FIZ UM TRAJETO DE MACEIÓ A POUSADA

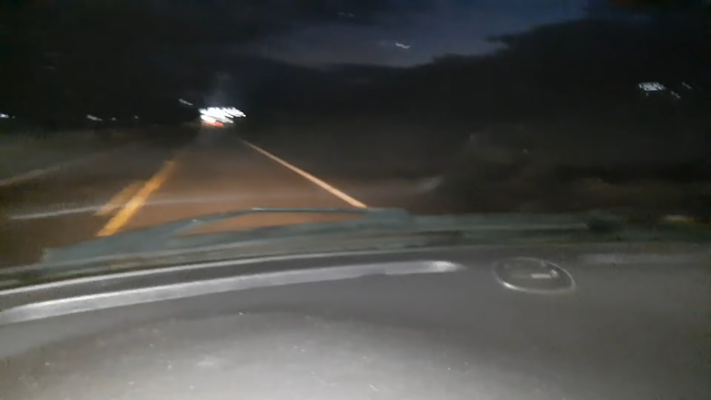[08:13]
Aqui... Já... A noite... Aqui está... Clareando... Aqui já está chegando... Pé de Palmeiro dos Índios... De aqui para Palmeiro dos Índios... Vai dar... 50 quilômetros... 50 quilômetros, né? Quase parte... É... É... É meia hora de relógio gasto... Daqui para lá... Agora vou ficar pela aqui... E agora vou dar uma paradinha... Aqui no Maribondo... Para fazer o lanche... Já é... Que hora é essa? Já é... 6 horas... 6 horas...
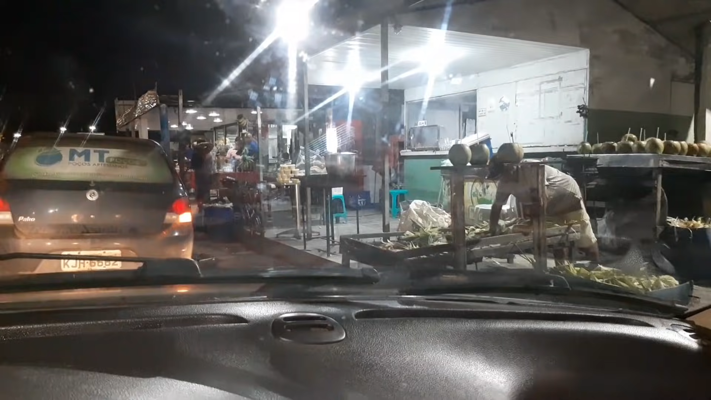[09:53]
Olha... Olha... Ma gente... Chegando aqui... Palmeiras dos Índios... terra de Graciano Ramos né, terra de Graciano é de quebra-gula, que é mas aqui tem a casa dele de Graciano Ramos, aqui também aqui fica a rodoviária aqui de lado, vou passar pra vocês verem
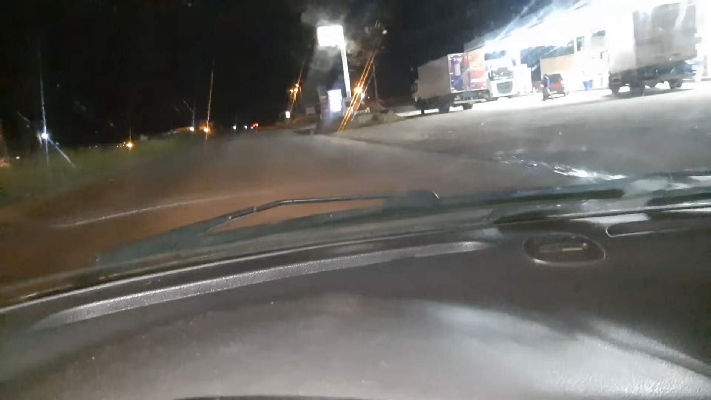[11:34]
você vai ver que tem uma entrada à esquerda e a gente tira de frente sentido a Bom Conselho eu vou mostrar pra vocês direitinho pra vocês não se perderem é a noite, tá aqui já a noite aí vocês ficam sabendo também andar à noite por aqui aqui é a entrada de Bom Conselho ó você vai deixar essa entrada aqui que vai pra minador, aqui canafiste,
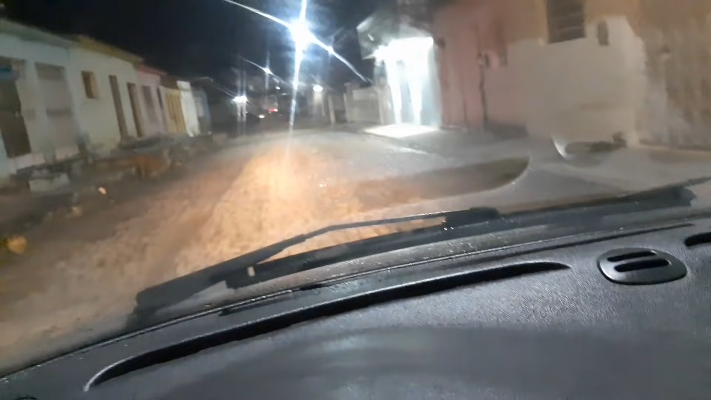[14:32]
chegando em Rainha Isabel chegando em Rainha Isabel vocês vão tirar direto não entrar em rua nenhuma vai ser até chegar no posto de gasolina que fica no final dessa rua aqui tá vendo? o pessoal vem com o GPS e a ponta a ponta é vindo e sobe aqui pega a esquerda aqui e sobe aqui ó não falta isso vão direto
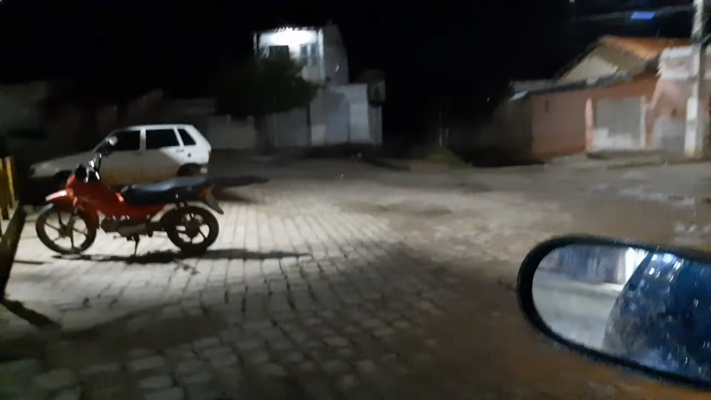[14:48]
aqui vocês vão ver não tem errada nenhuma
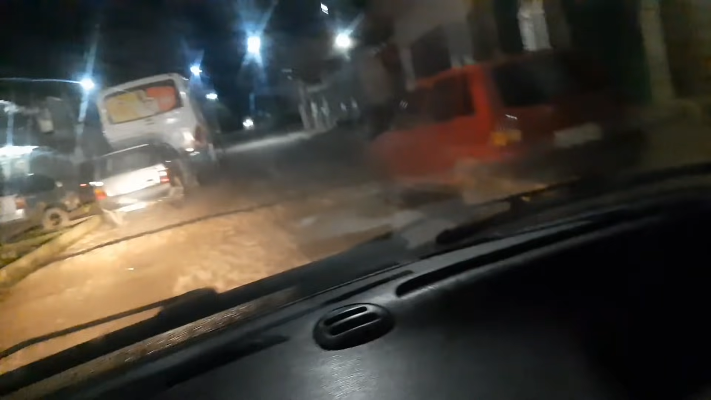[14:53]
passa de frente à igreja é passa de frente à igreja da matriz ali e chega no lá no no posto de gasolina lá eu vou mostrar a vocês aqui é a matriz ó a matriz é bonita
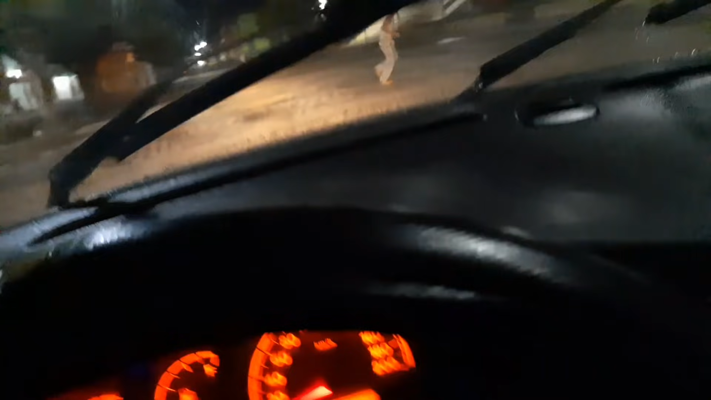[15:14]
essa Rainha Isabel é bonita essa
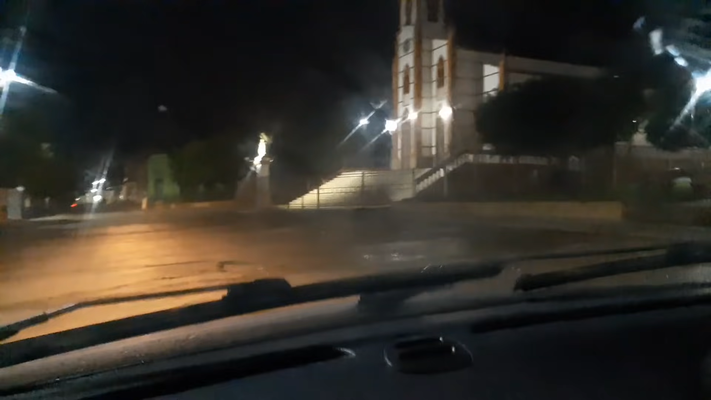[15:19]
aqui vocês vão direto aqui fica a matriz que é a a
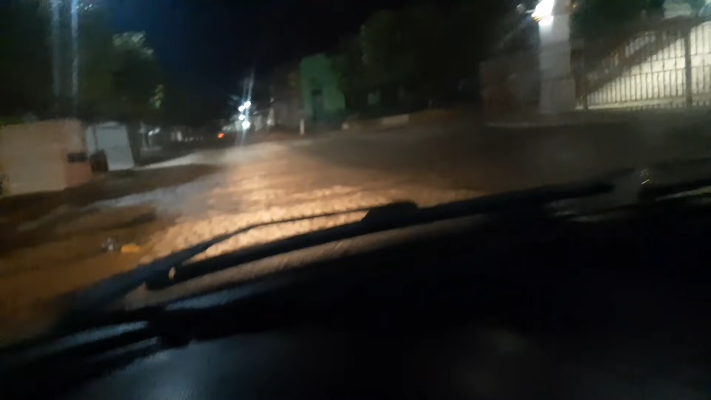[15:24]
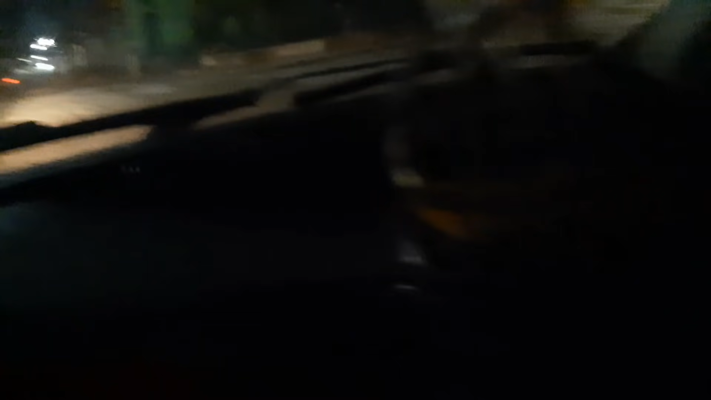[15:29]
Santa Isabel da Hungria ela é aí ó a igreja é linda tá vendo?
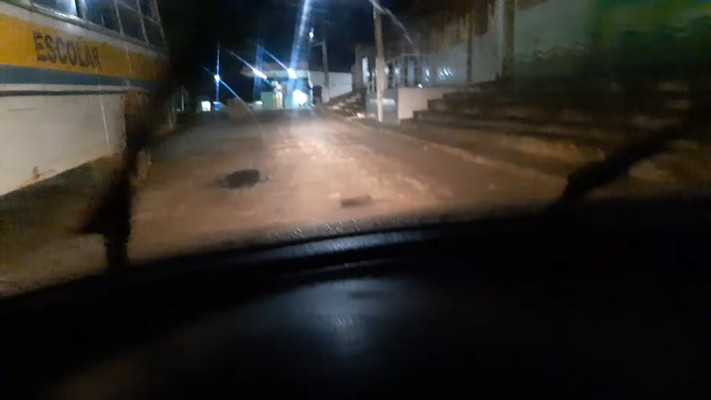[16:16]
aqui ó chegou no posto aqui chegou no posto aqui você não vai pegar não vai pegar para cá
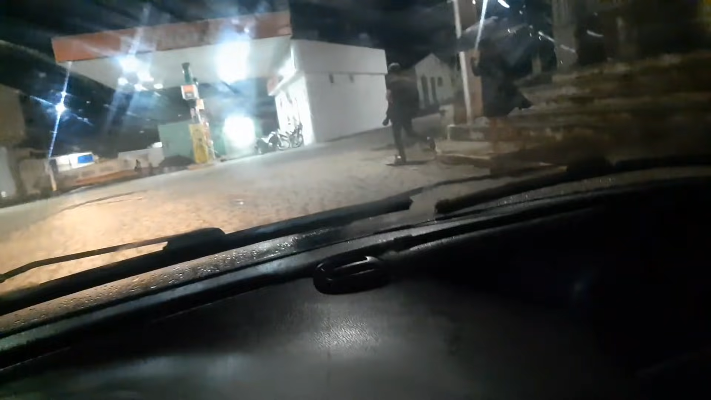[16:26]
à direita aqui não vai pegar pessoal você vai pegar sentido aqui ó
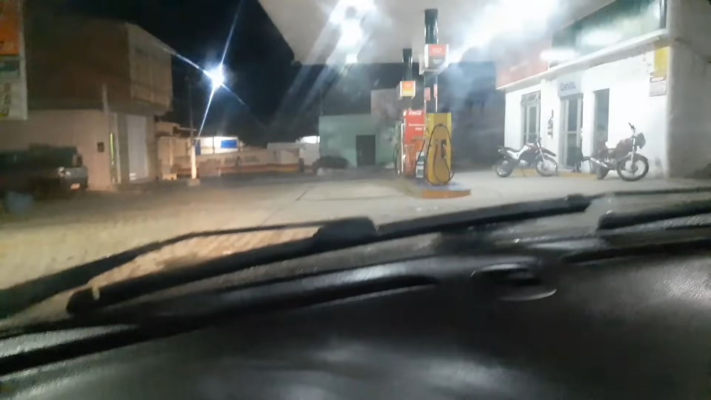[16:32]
tem um colégio aqui que é Rainha Isabel
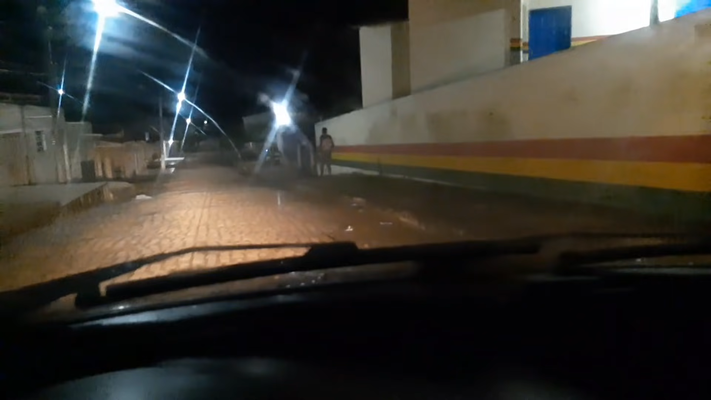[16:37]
aí vocês aqui vocês vão descendo direto termina o caçamento pega estrada de barro que é o melhor que tem que é fazer um trajeto na estrada de chão né aqui ó finalizando aqui vocês vão tirar direto chega lá na frente tem um campo de futebol aí tem uma entrada à direita não tem para seguir em frente tem uma entrada à esquerda na minha direita vou mostrar a vocês também aqui tem esse lava jato
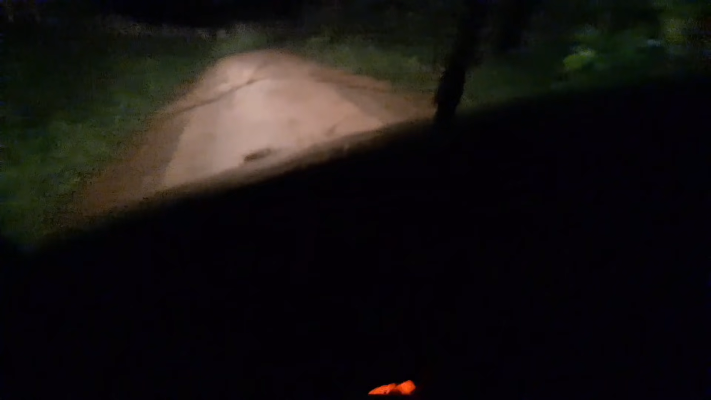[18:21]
pequena mas tem o nome pousada da época do Colatino aí só tem essa placa e só tem essa entrada que vocês vão entrar não entram em canto nenhum porque não tem mais não também tem uma estradinha pequena